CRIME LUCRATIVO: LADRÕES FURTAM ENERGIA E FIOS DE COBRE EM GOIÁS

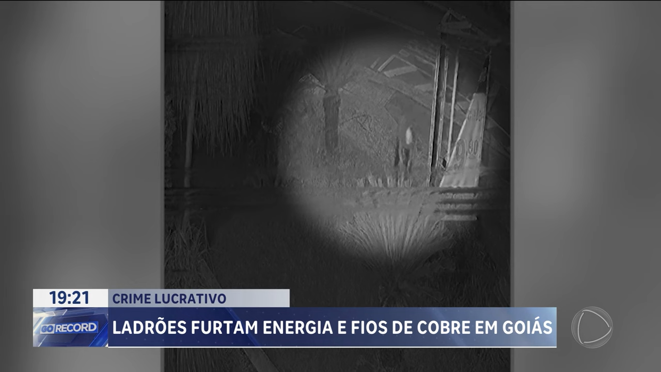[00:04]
Esse homem foi flagrado por câmeras de segurança furtando os fios da iluminação do jardim de uma academia, no setor sudoeste em Goiânia.